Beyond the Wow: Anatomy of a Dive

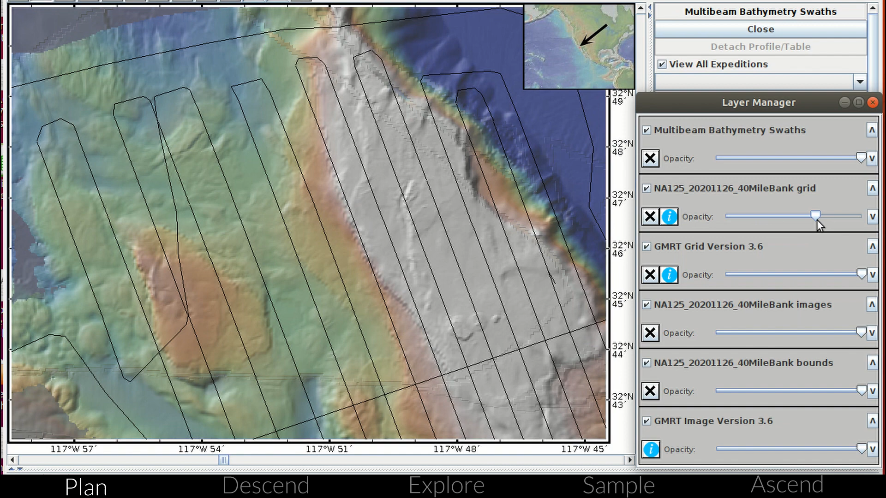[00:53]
We often start expeditions with just a general idea of the topographic features nearby, and need to use the ship's sonar to make the detailed